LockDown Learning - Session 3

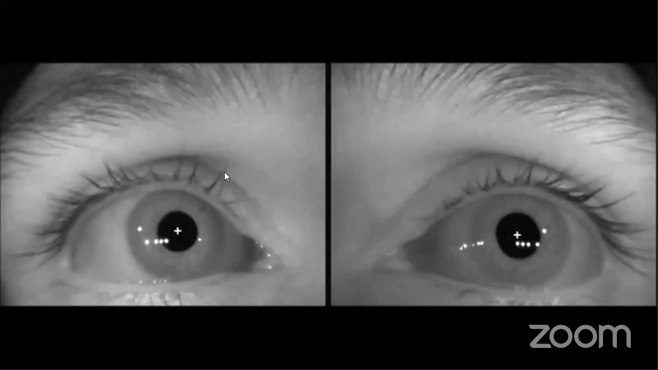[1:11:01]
You can make out the intensity of the nystagmus has become much more as compared to the previous one. So here's an example of a downbeating nystagmus,
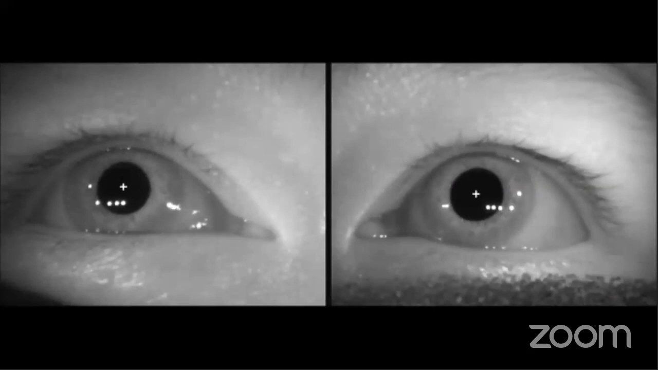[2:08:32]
This is showing torsional nystagmus, you know? Yes, sir. Yes, sir. So, okay, can we minimize this video? Yes, sir. Yeah.